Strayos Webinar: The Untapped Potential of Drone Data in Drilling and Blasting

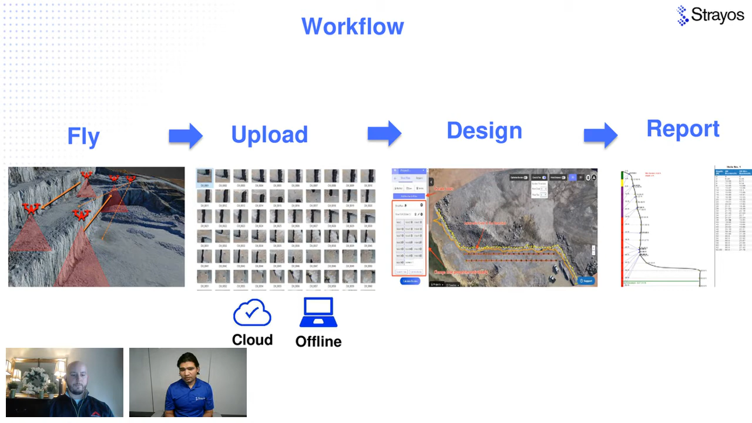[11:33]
are doing a front row burden optimization which is automated shot layout really understanding where your weak burdens are and then generating a report uh so this is how uh the face profiling workflow looks like uh but this is where kind of you know i would like uh to ask more uh or talk about what's the evolution
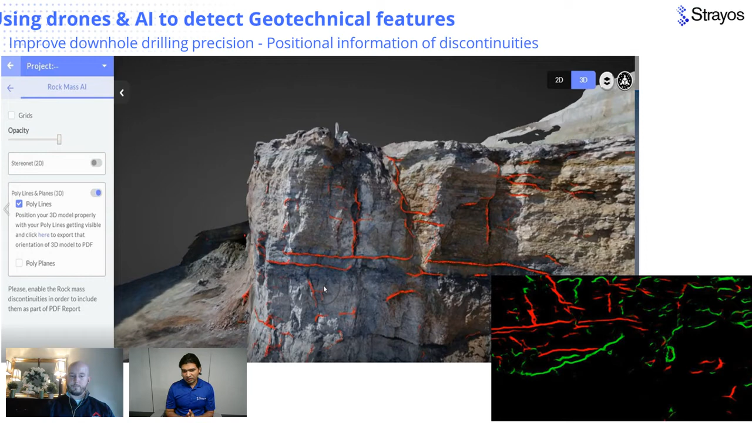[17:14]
penetration rate for that bedding plane based on the deep angle and deep direction that's a fantastic piece of information uh that you originally in the uh you would require a lot of uh geotechnical analysis to do but now if we do it more often that becomes a part of the process and uh i see somebody saying lost the audio but if we see more uh here then we will continue but rows are the perfect tool for drill and blast operations here uh where we see uh you can design your front row burdens and it will adjust based on your
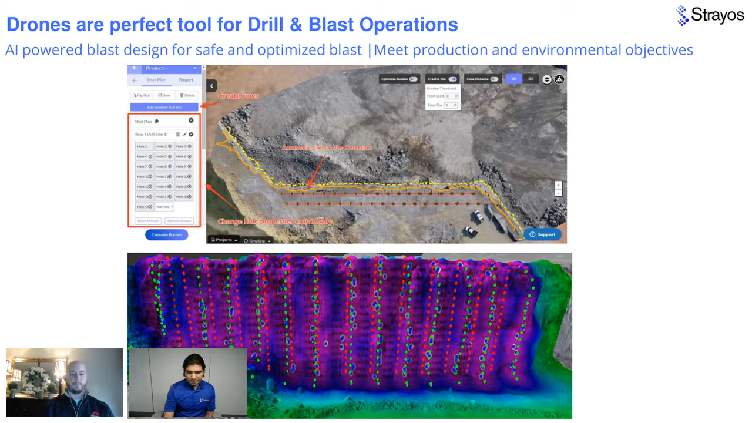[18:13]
structural issues uh that you are realizing so it can uh simulate different scenarios of the blast and can optimize uh the outcome based on that uh this is another way of looking into things where you have uh quality deviation that you would like to understand where uh at what interval uh what's my